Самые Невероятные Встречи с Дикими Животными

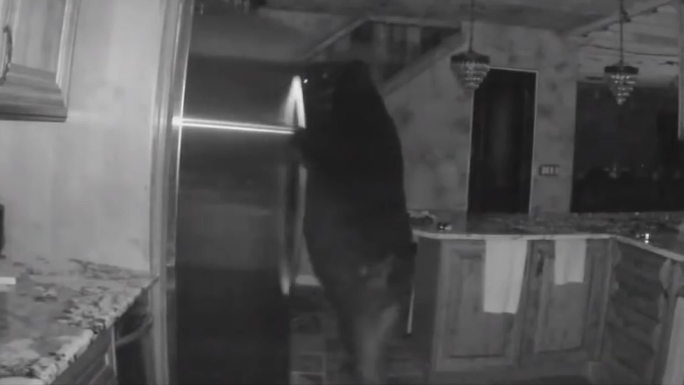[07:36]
Страшно представить, но такой случай был заснят домашней камерой видеонаблюдения в Колорадо.
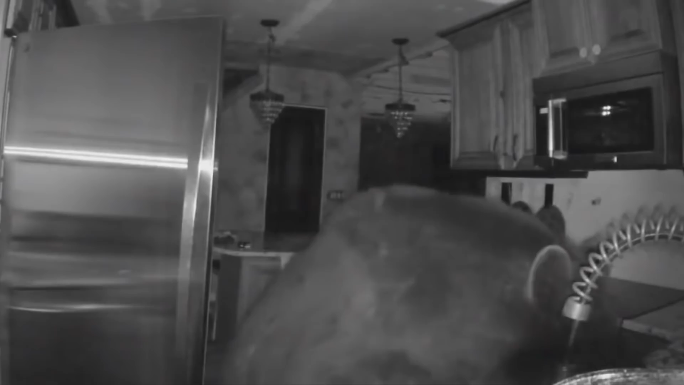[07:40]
Хорошо, что домовладельцы спали наверху и увидели все происходящее только утром на записи.